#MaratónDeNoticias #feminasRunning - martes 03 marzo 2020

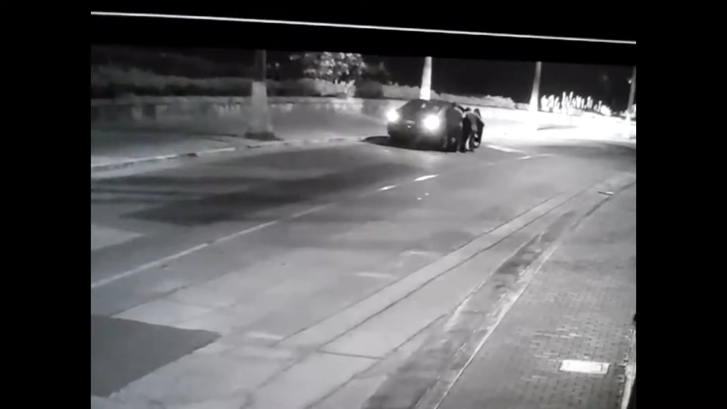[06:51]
En Miraflores sí que hay más gente y se ve un poco más de movimiento porque está el Arcomar, o sea, está más cerca a negocios. Esa parte es muy residencial. Ante esto salta la primera indicación, o bueno, recomendación de mi parte, antes de pasar a leer los comentarios, y es que en una parte del video se ve justamente que estos ladrones van al cuello de una de las chicas a arrebatarle la joya que traía puesta. Yo me pregunto allí,